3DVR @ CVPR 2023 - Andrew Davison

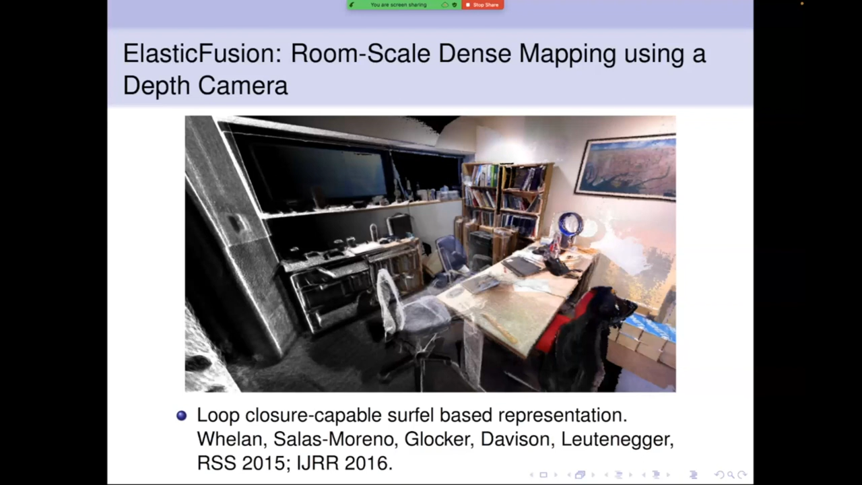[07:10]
or maybe sound distance function grids in in methods like connect fusion so very very useful representations of geometry we can also you know add semantic layers to representations like that so some of the earliest work
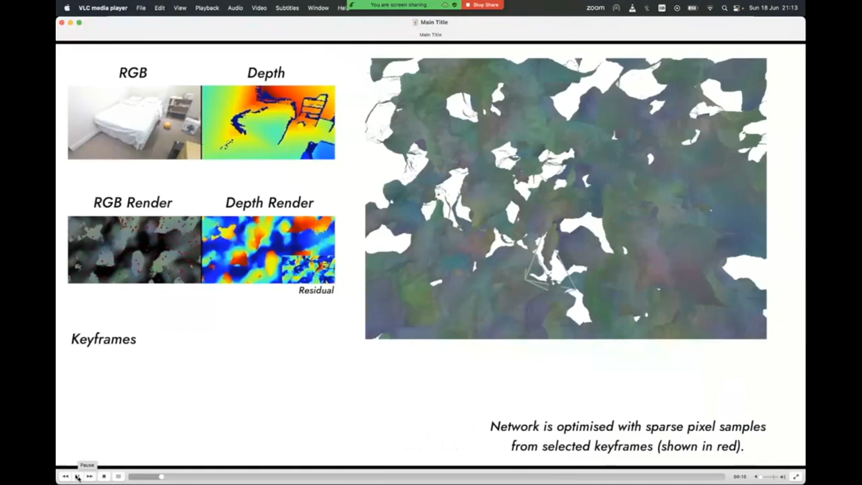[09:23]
is a depth camera so it captures rgb and depth but what we showed in in
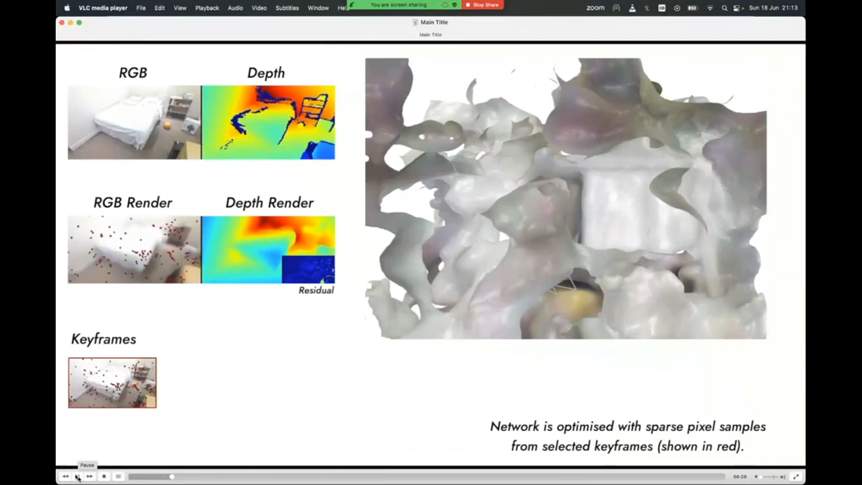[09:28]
this paper so at the time when this work was first done you know nerf was something that was taking
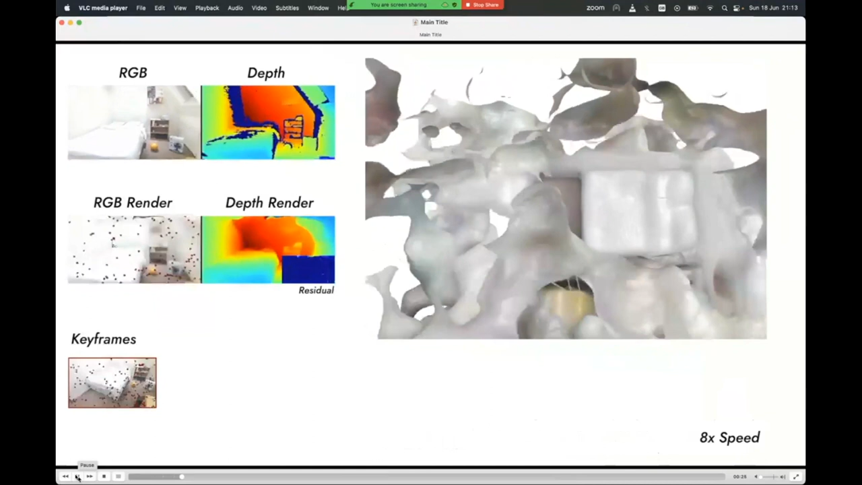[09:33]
hours and hours uh to train you know with pre-captured views with with camera estimation already done here we're doing all of that incrementally and online so
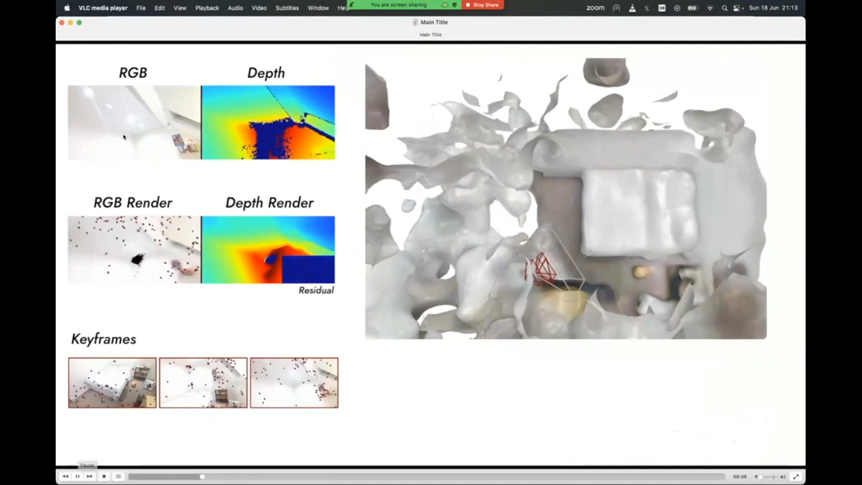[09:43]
from the stream of rgb and depth views
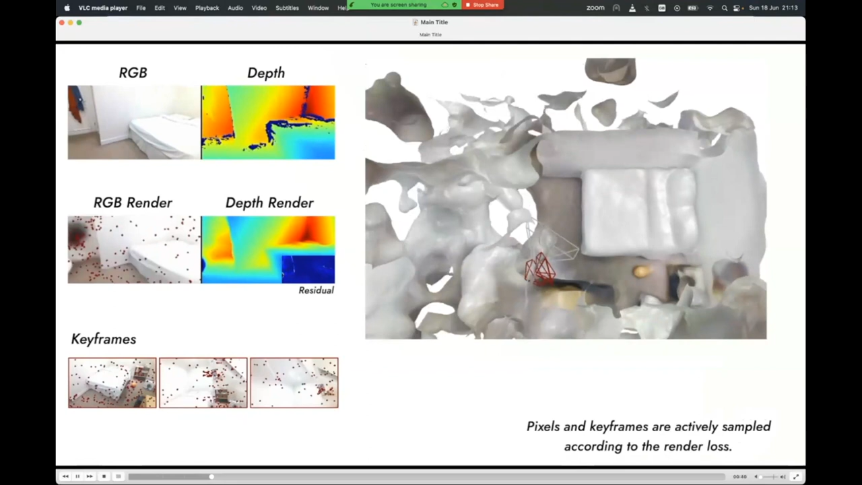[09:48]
so that's something that we did to make this easier than the nerf problem we're using depth images as well uh and the
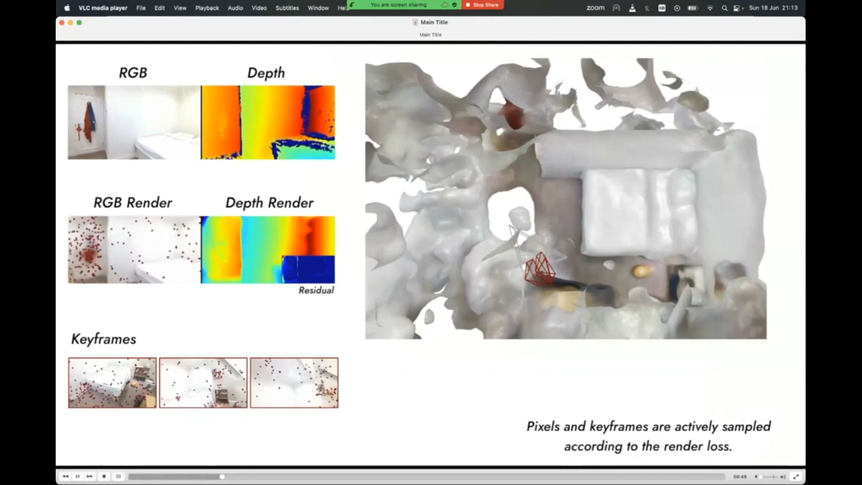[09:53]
other thing that we do that's you know a bit different from how nerf normally runs is we're not trying to predict and render all of the pixels all the time we're doing this uh sampling
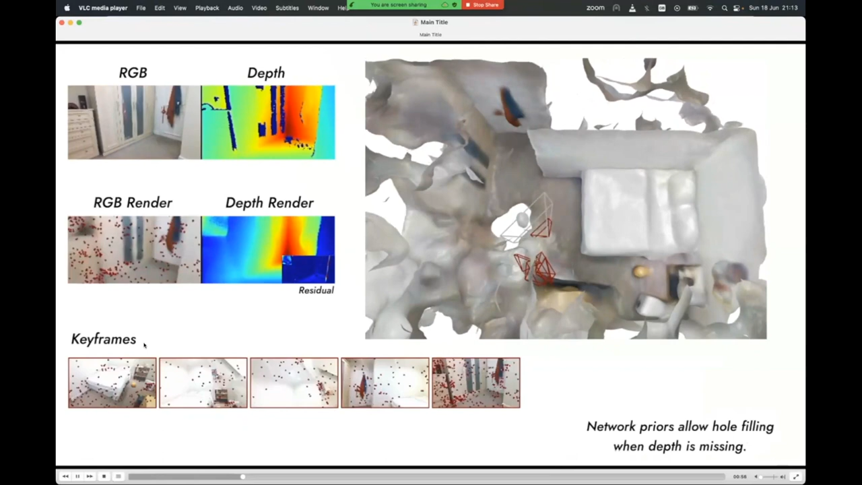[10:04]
so what you can see at the bottom is as we're moving this camera around we're choosing a
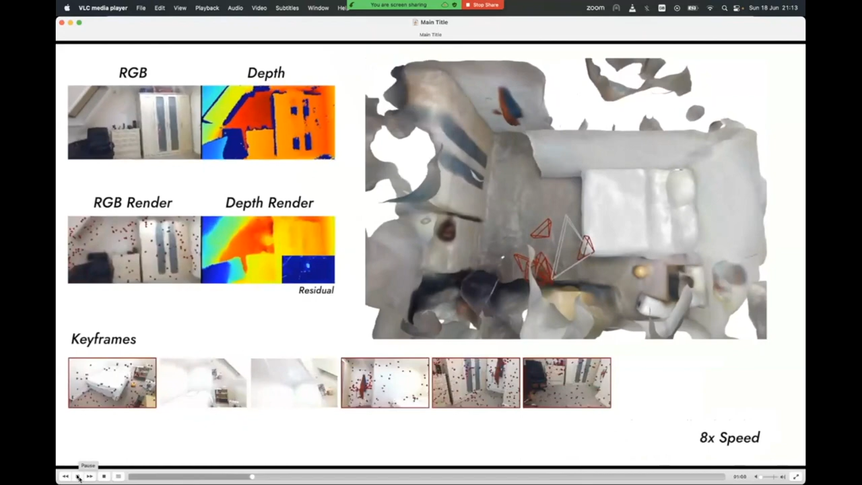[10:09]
certain subset of those frames as key frames and then at each point in
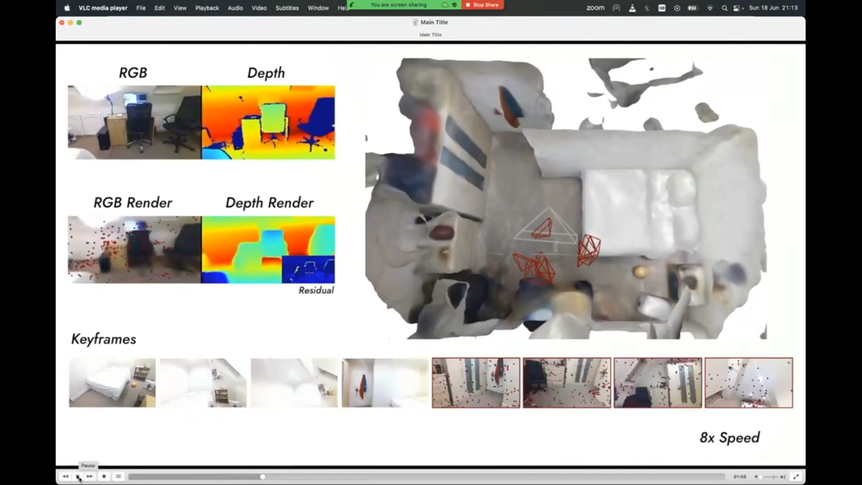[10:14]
time we're choosing one of those key frames i'm just going to pause this for a second so so we choose one or or a set of those key frames and then a set of points within those key frames to actually try and train our model so what what our model of the scene is is is just an mlp um network is actually a really small uh uh mlp only about a megabyte of of weights and it is in this kind of uh coordinate
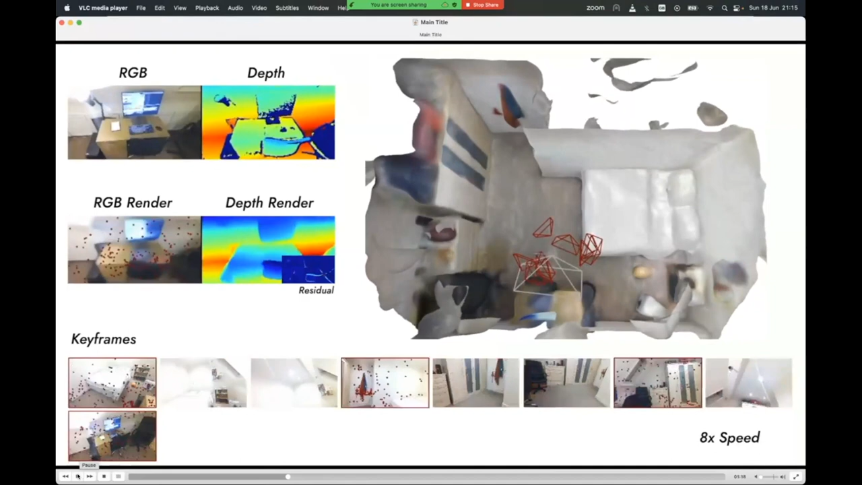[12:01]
convincing c 3d geometry so let's keep this running a little bit longer so this has been running in real time for i think three or four minutes you know while we're actually moving the camera around we're still adding extra frames you'll see that the camera kind of might go over to look more closely at this part of the scene which is a you know like a table with some objects on it we capture some more detailed views of that part of the scene and therefore we get more accurate scene reconstruction of the objects on the table
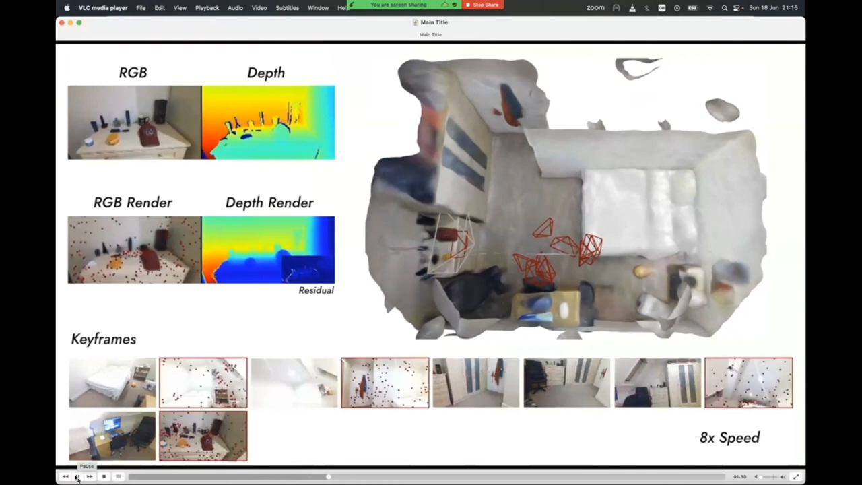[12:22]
um and and then we're also you know doing camera tracking to camera pose
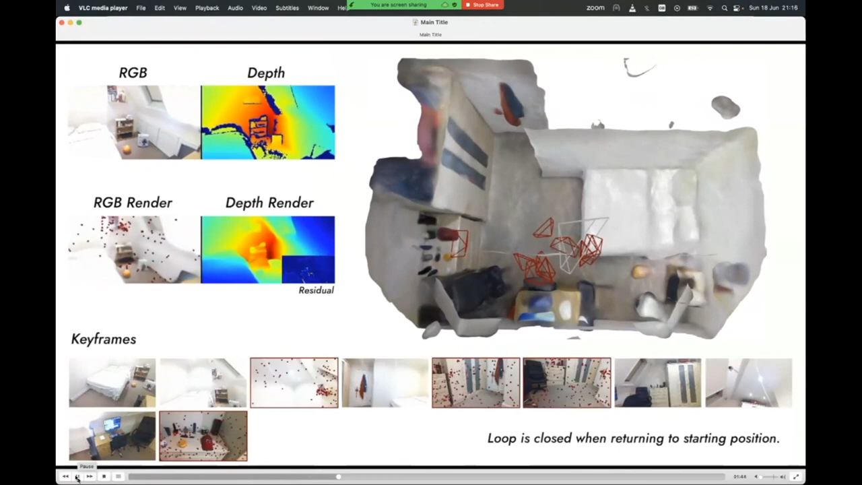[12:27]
estimation within the same framework here so that's not a separate thing that's also done within the the same optimization
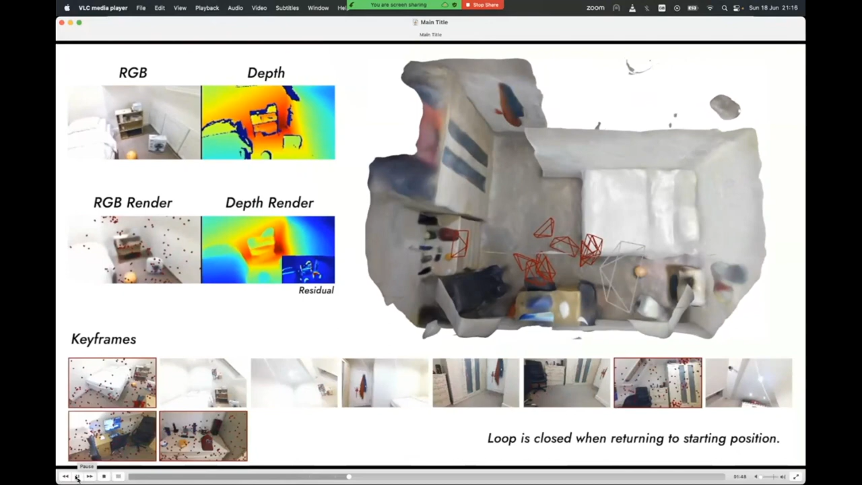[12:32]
so i think we're close to the kind of end of the real-time run here so let me
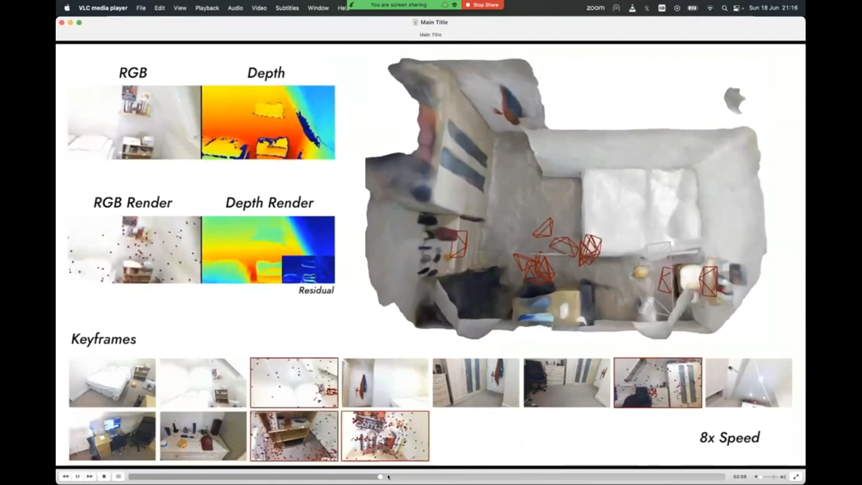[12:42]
just skip forward here and we can see the kind of some different uh projections of
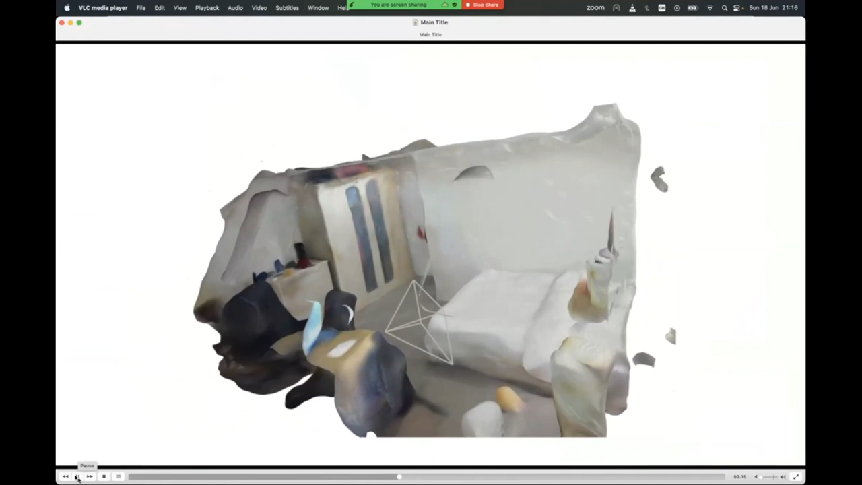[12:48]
the 3d scene that we have reconstructed um so yeah i mean in in this question of is this a good representation of 3d scenes that's useful for robotics so in my mind you know we were very much comparing this with for instance what we might have done with elastic fusion or connect fusion